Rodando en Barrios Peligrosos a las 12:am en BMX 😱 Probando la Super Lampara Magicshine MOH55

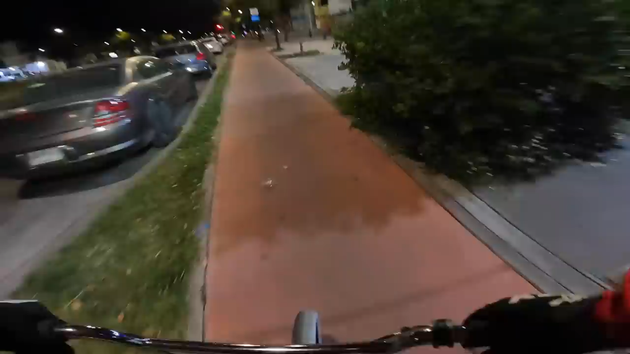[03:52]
Chequen cómo los carros simplemente tienes que apuntar un poco al retrovisor y te alcanzan a ver. Los carros se detienen y ese es un plus para las bicicletas,
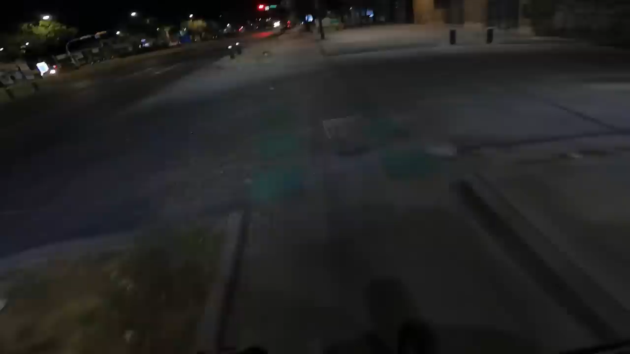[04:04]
ya que muy pocas veces somos visibles. Por lo general somos, siempre nos llaman el punto ciego, ¿no? Los carros. Y vamos a probar las diferentes, como pueden ver, iba a decir velocidades, pero no, más bien fases.
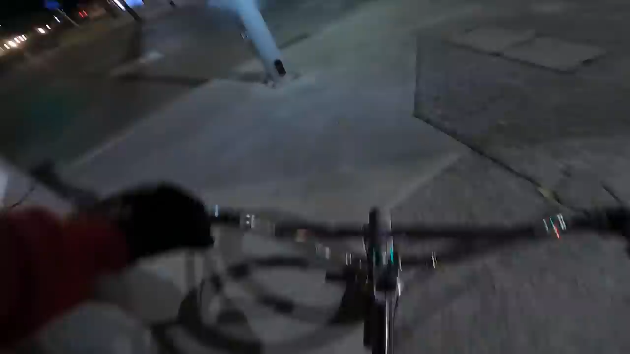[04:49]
Y de paso también vamos a buscar algunas calles oscuras para poder poner a prueba la lámpara. vamos a poner justamente ahorita
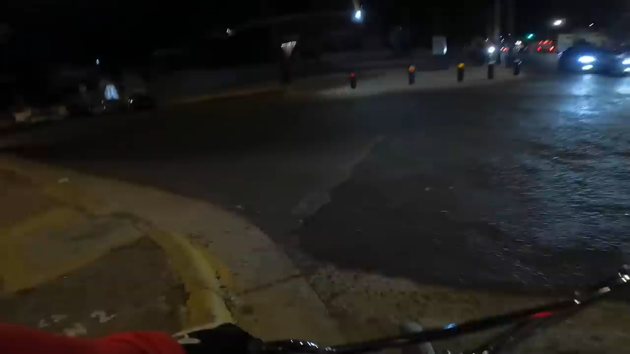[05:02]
el modo de luz más chingón, porque como pueden ver, esta bajada hay muy poca iluminación. Vamos a darle, creo que este es el más alto, 4000 lúmenes, amigos.
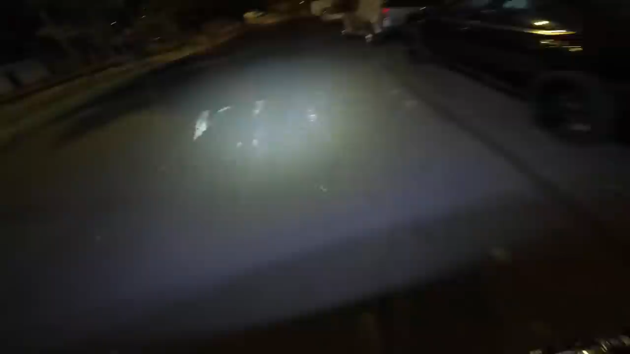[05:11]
Yeah, chéquense este poder, carnales. Mucho más chingón que un trailero, creo que seríamos la envidia de cualquier trailero. Y pues quiero que vean conmigo lo que yo estoy viendo al mismo tiempo. Quiero aprovechar, porque en muchos de mis videos nocturnos no suelo hacer muchos trucos, porque bueno, voy a tener que repetirlo siempre que haga un video nocturno.
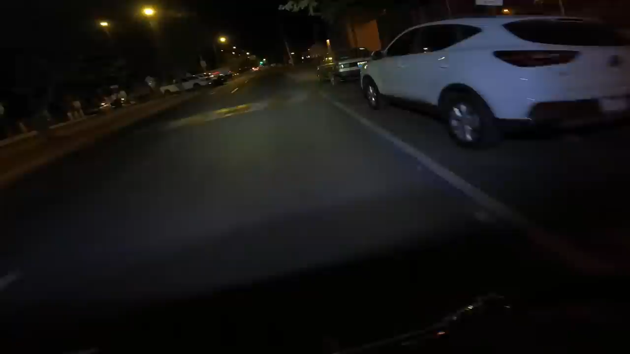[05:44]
Y bueno, no es buena idea hacer trucos de noche, porque si te caes, si me entiendes, o te pasa algo, pues nadie está aquí para auxiliarte, ¿no?
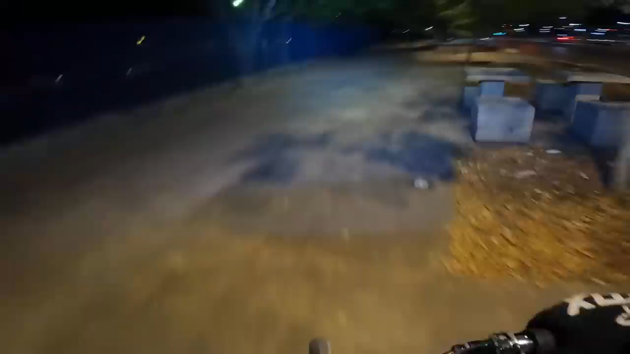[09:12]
Y sí te da como cierto anonimato, y en parte está chido eso. Aunque claro, con una lámpara de 4000 lúmenes en la cabeza, no es fácil pasar desapercibido. Pues bueno, banda, aquí tenemos, vamos a hacer otro test. Llegamos al Pun Track.